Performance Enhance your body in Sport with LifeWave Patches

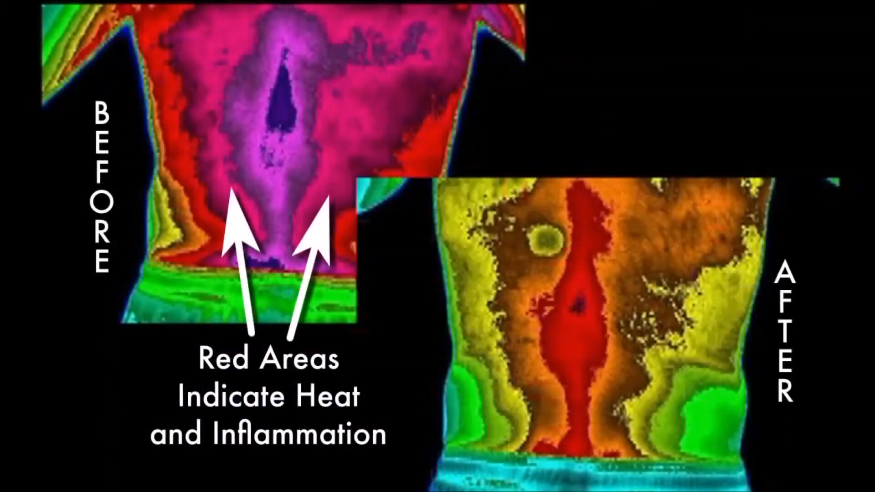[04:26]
As you see, there's a pretty hot looking back to the left, and there's a patch distinctly sitting right in the middle of that spine.
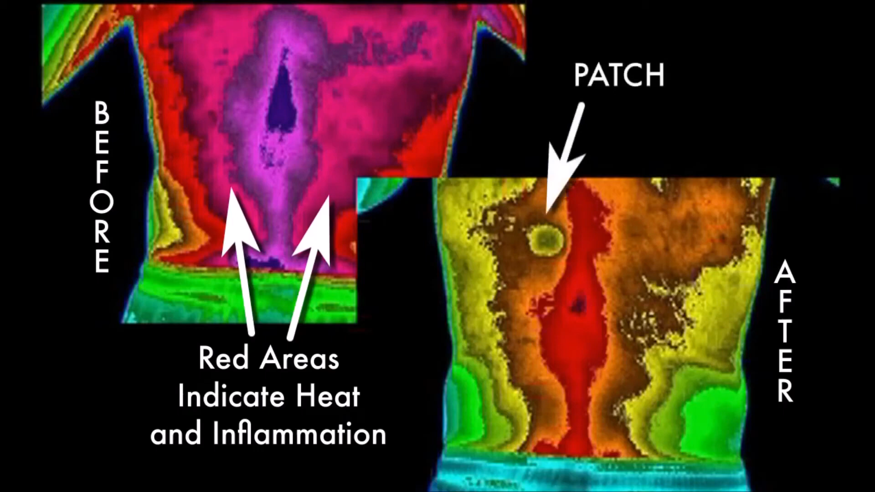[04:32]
It has a cooling effect on the autonomic nervous system.